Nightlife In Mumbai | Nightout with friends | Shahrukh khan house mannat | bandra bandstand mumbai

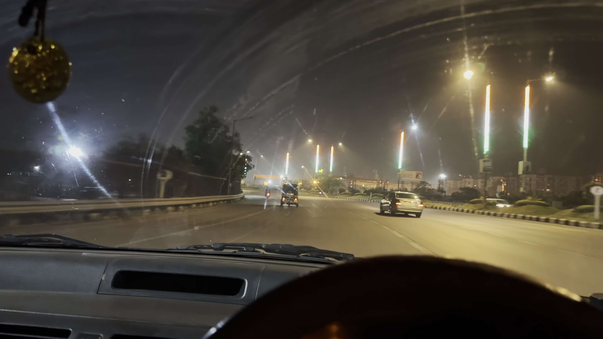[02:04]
इस रात के टाइम बहुत ही पीसफुल लगता है रोड वगेर एक्दम खाली रहती है तो अभी हम लोग जा रहे सबसे पहला रेक्ला मेशन रेक्ला मेशन से फिर जाएंगे बैंड इस्टैंड तो